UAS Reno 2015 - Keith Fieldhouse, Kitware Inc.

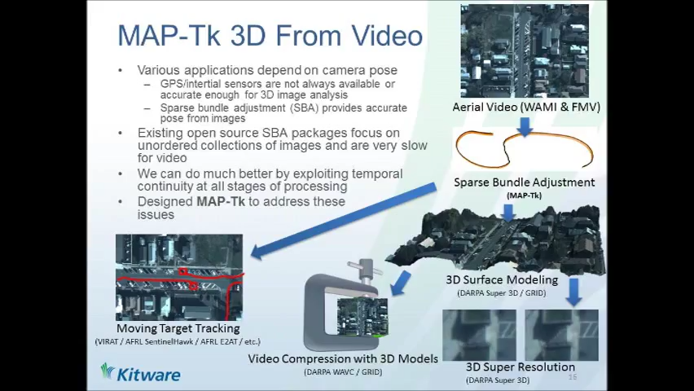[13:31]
is it's optimized for video processing and tries to take advantage of the fact that the video is available and that temporal information can be used to improve the calculations that MapDK is making.